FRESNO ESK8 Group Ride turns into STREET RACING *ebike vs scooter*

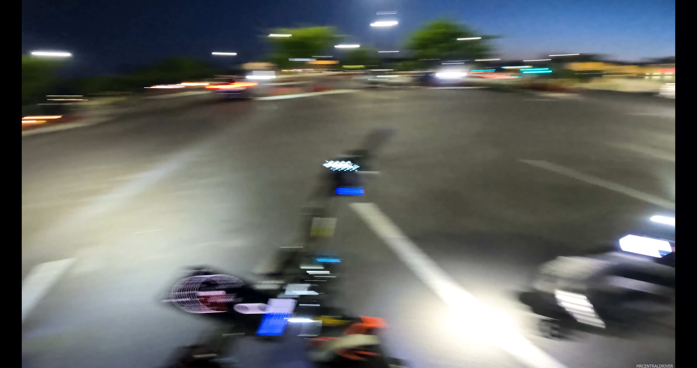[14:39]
i'll turn my lights to like low
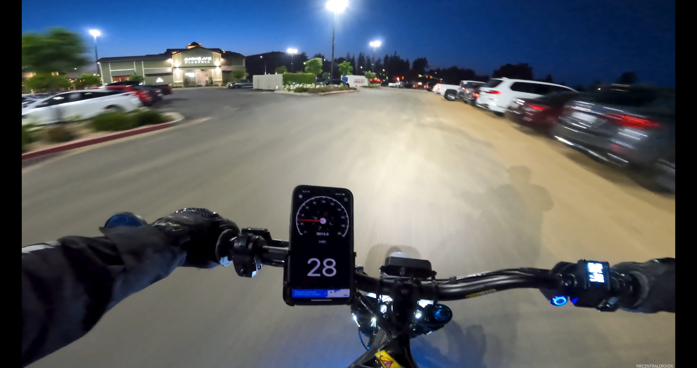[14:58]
yeah even that guy even that guy was a whoa
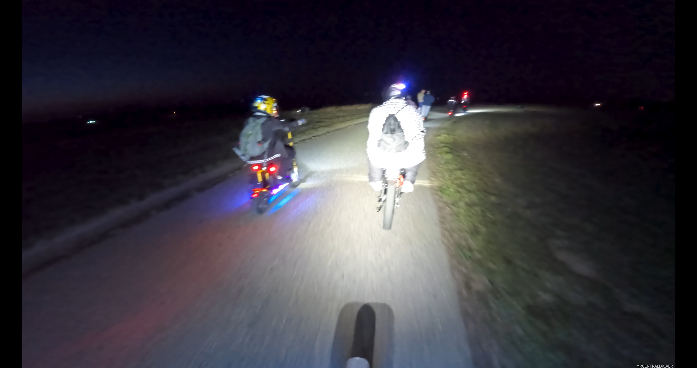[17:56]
i'm down he has sunglasses at night why is he wearing sunglasses at night oh man am i the only one that saw that let's see which way lou is going okay so he's taking left all right so we're going down this street goes down pretty far and then we got to come back up fryant a steep grade of hill but the onyx and sir ron and some of these scooters that these guys have they will make it no problem i'd be a little bit worried about some of these skateboards they'll get it but they're going to be a little slow this is where
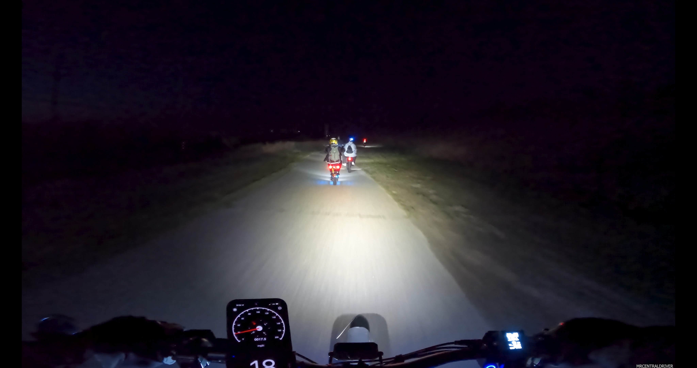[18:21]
i do a lot of my skateboard videos if you guys watch my reviews on skateboards this is where i do my flybys and i set the camera down and i can kind of get by myself because no one really comes down to this area it's pretty nice it's real chilly too oh that car going to wait for all of us to go i kind of feel bad i feel bad for that car we could have waited
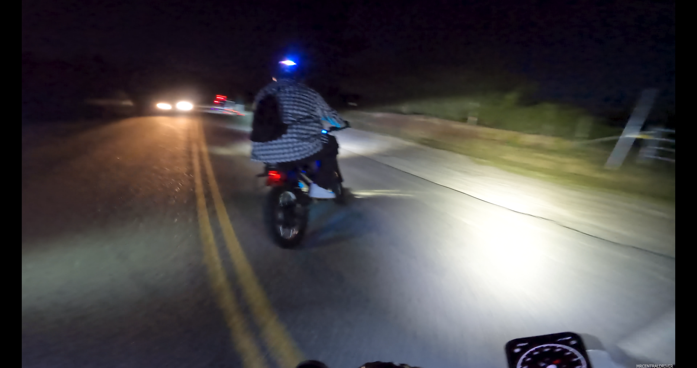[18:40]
oh we're going a different way i thought we were going more farther down
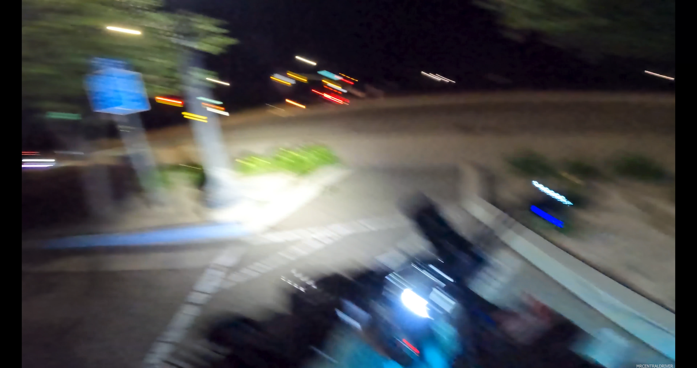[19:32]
you see that guy's helmet it's like a christmas tree yeah
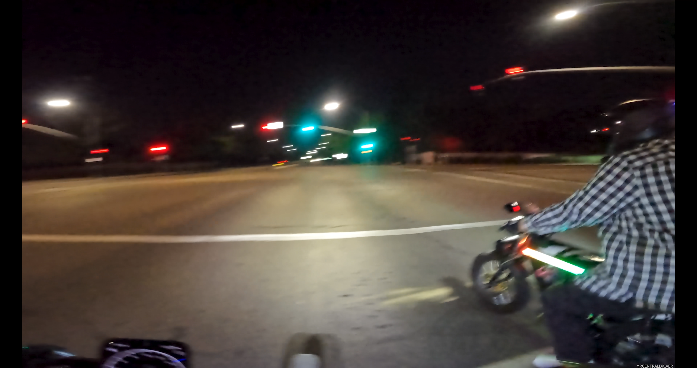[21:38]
go go go oh dang he got a head start dude that thing was pulling out that thing is badass i didn't even know we're racing this is what it's all about i feel like i'm on a la east gate ride obviously less people but a cool little ride with some people it's cool to see that these things are um getting more in fresno and clovis
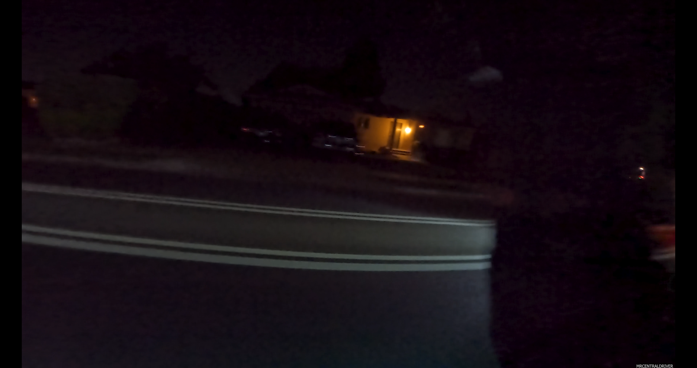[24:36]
so as of right now the scooter's going slower the onyx is way back there i think i'm just kind of by myself i know where i'm going but i just want to ride in the street i just want to go fast oh the scooter's coming back oh damn gabriel needs to catch up to us we made it hallelujah no one got hurt everything went good had a good ass time that was a great group ride the right the fast rides are what i'm looking for so that was dope